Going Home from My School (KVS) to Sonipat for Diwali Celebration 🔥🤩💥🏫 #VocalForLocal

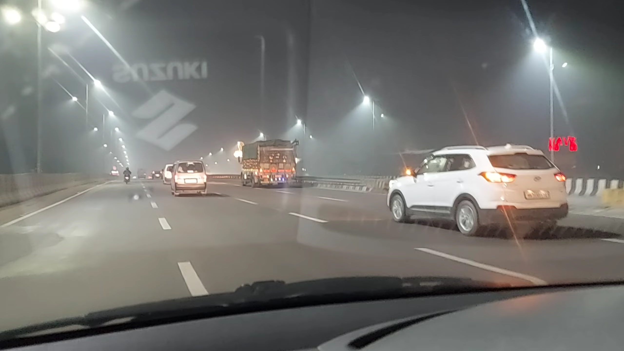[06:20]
भाई यहाँ से स्टार्ट हो चुके हमारे मुरथल के ढाबे
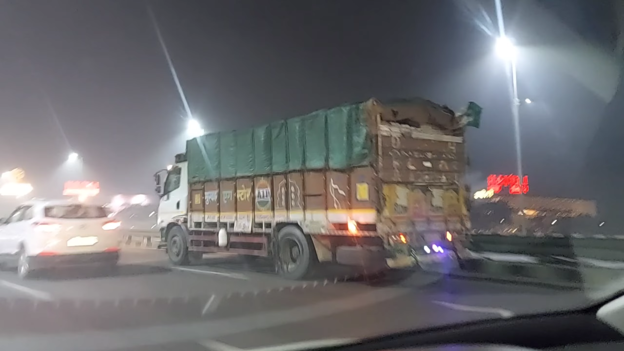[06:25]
हवेली, ठीक है, इसके बाद बीकानेर वाला ये